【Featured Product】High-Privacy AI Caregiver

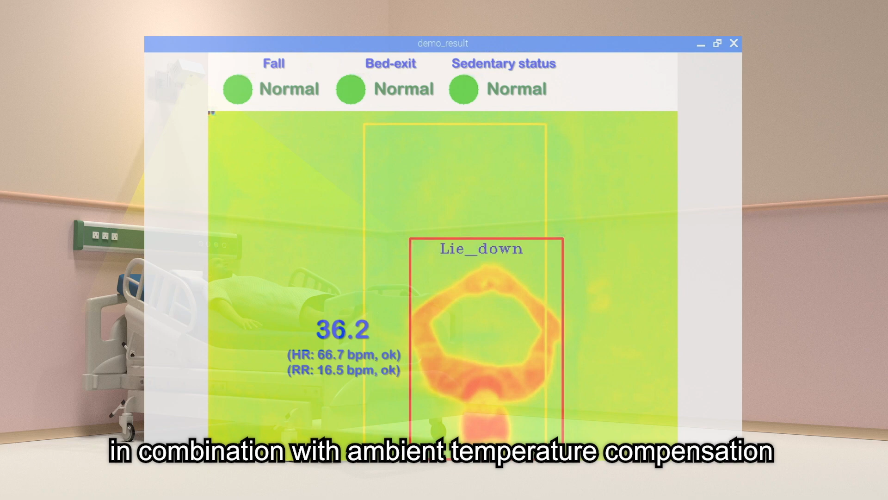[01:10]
This physiological data, in combination with ambient temperature compensation and multiple person distance calculations,
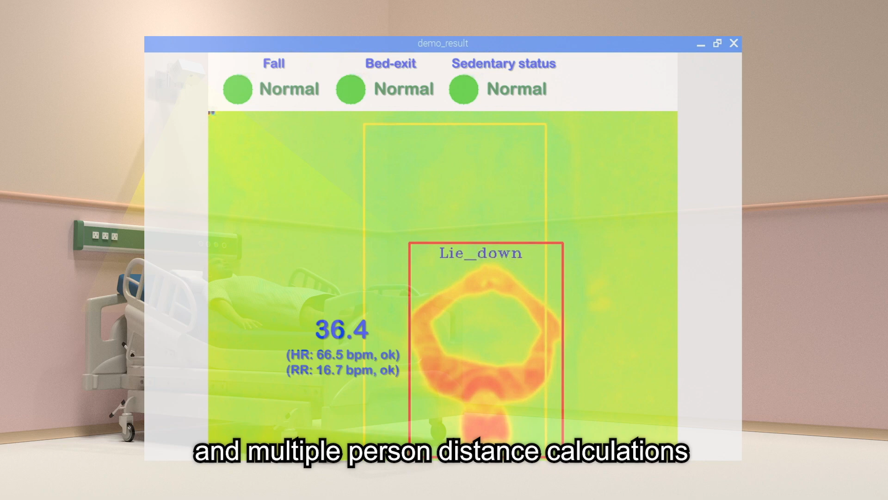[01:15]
can effectively reduce measurement error to less than plus or minus 0.1 degrees Celsius.
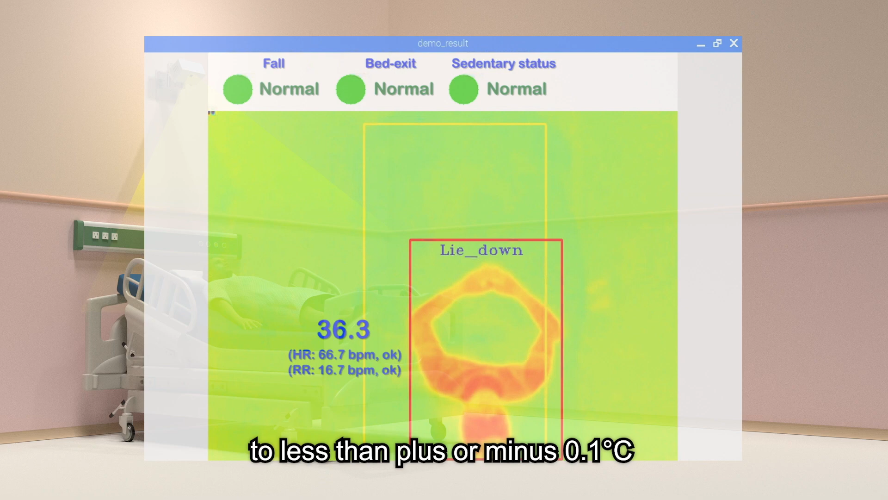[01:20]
The all-in-one thermal sensing system can also analyze a user's behavior and location,
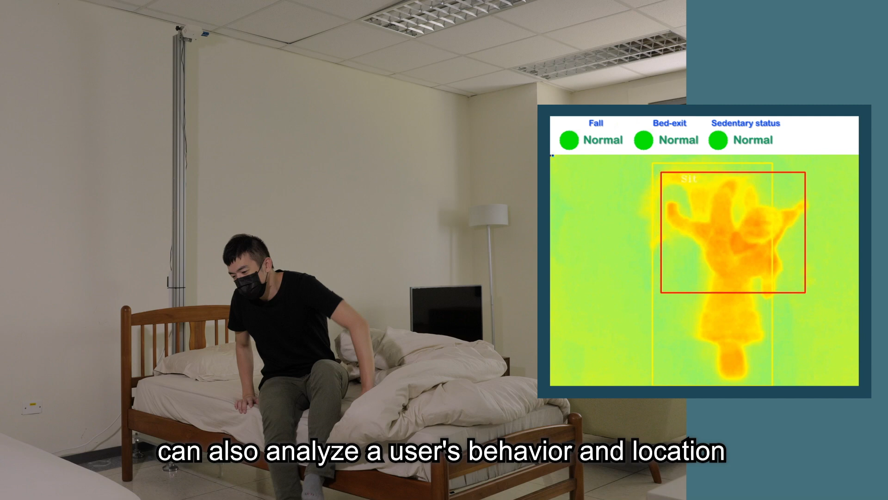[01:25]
providing remote real-time safety-related
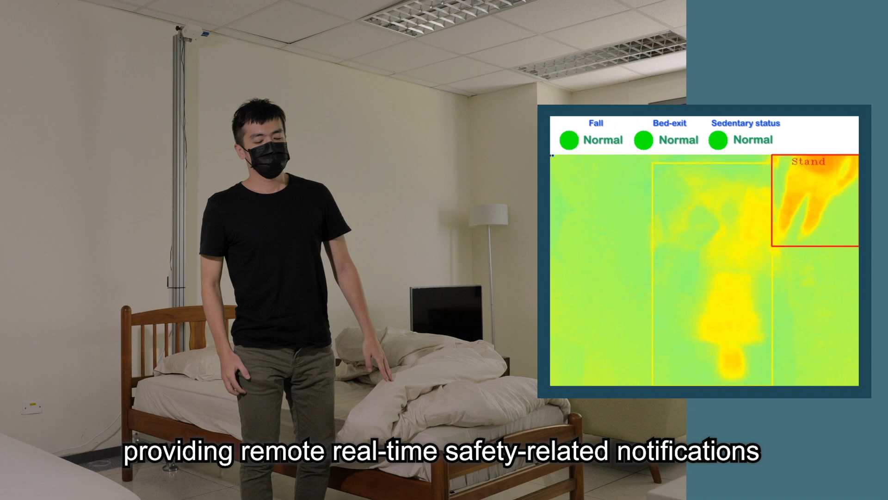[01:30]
notifications on activities such as getting out of bed, falling down, or staying in bed for too long.
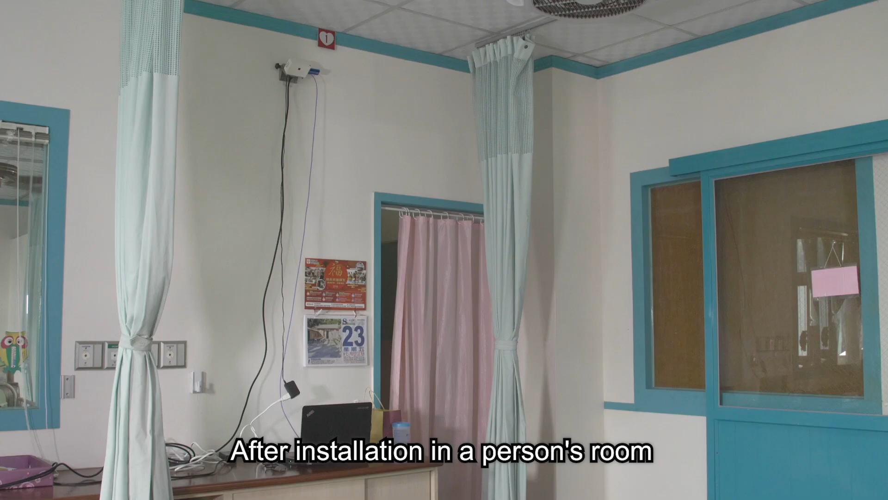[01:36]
After installation in a person's room,
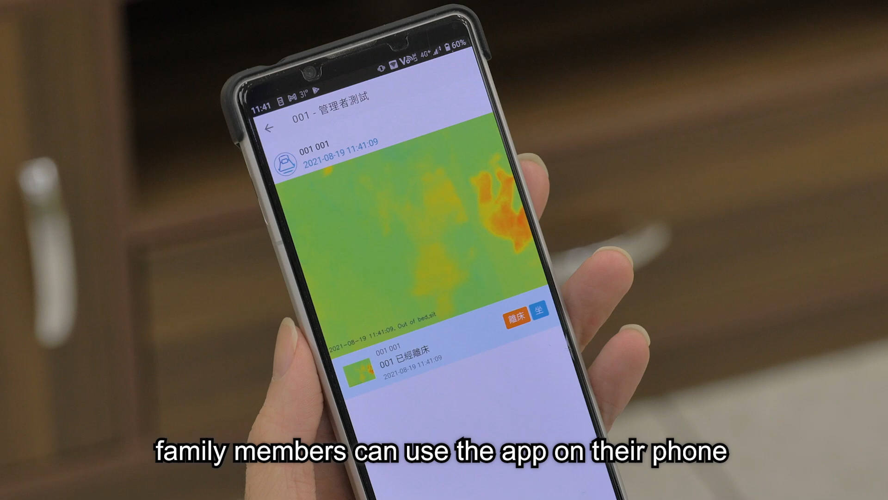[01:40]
family members can use the app on their phone to instantly learn of any unusual activities or incidents,
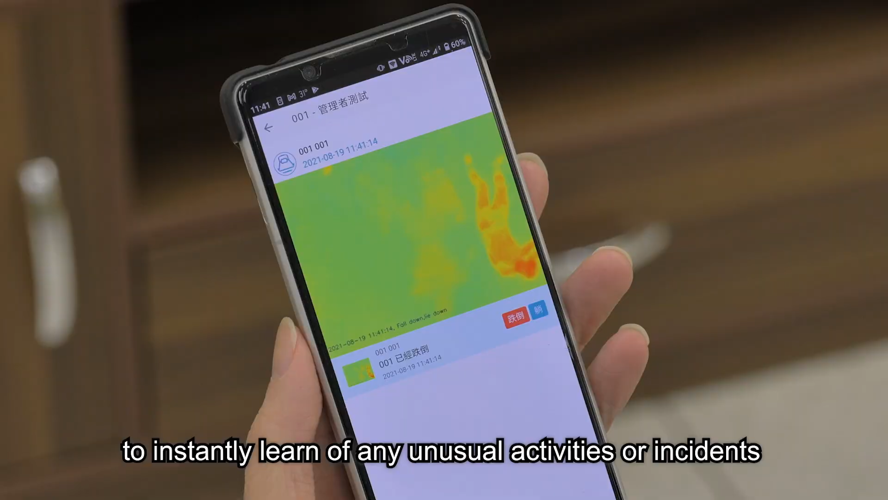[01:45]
enabling them to provide assistance as soon as possible.
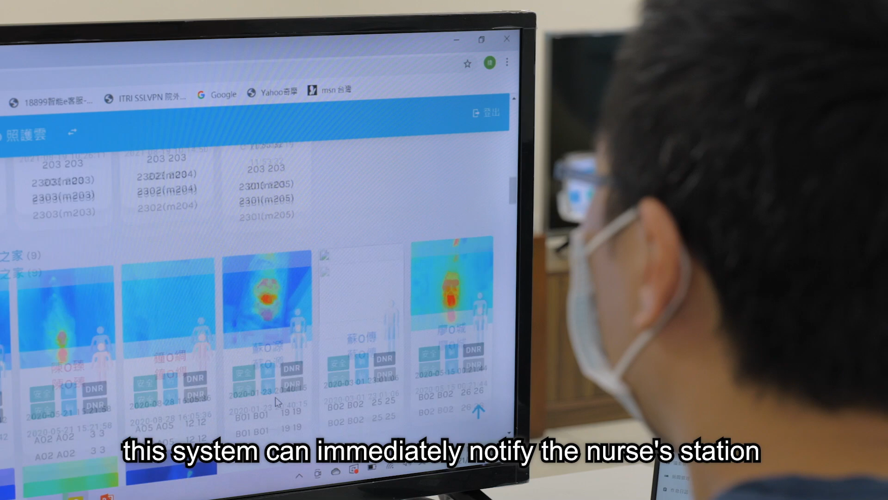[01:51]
Installed in a nursing facility, this system can immediately notify the nurse's station of anything unusual,
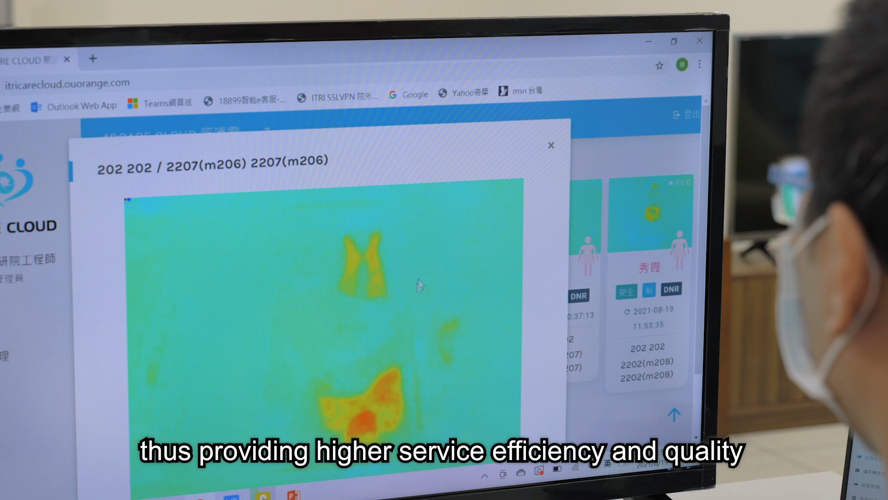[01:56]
thus providing higher service efficiency and quality in places with limited nursing staff.